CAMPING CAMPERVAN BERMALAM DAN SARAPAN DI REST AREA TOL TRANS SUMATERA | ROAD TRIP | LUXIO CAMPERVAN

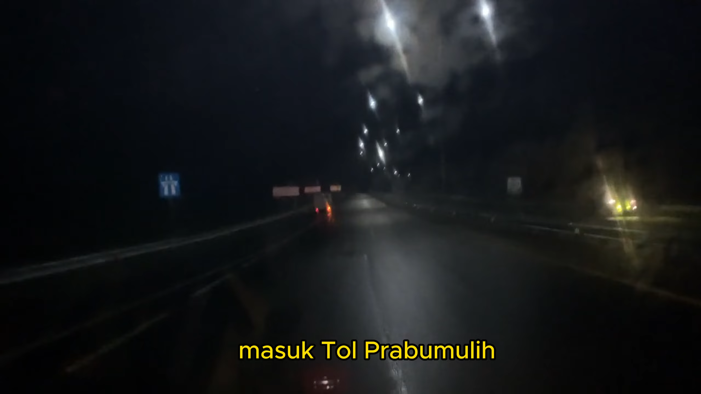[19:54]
Campers, ini jam 10:30 malam. Kita masuk ke tol Prabumulih ya. Tol Prabumulih. Kita arah ke Palembang, tapi nanti keluarnya di tol Pulutan nih. Ini tol baru, baru tahun ini diresmikan. Jadi ini mempercepat ya kita untuk menuju
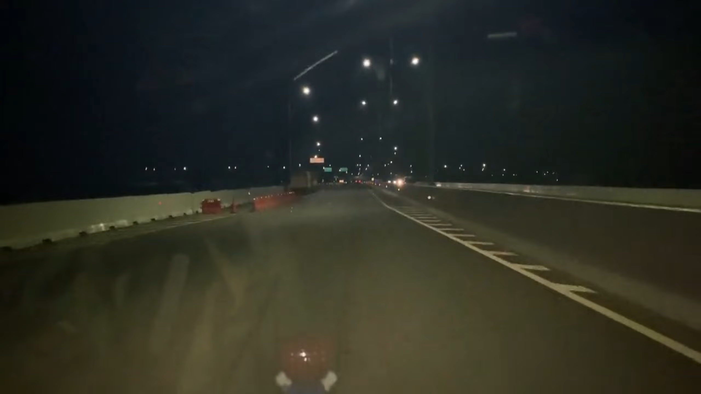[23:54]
Sahabat campers, kita sudah sampai di rest area ya.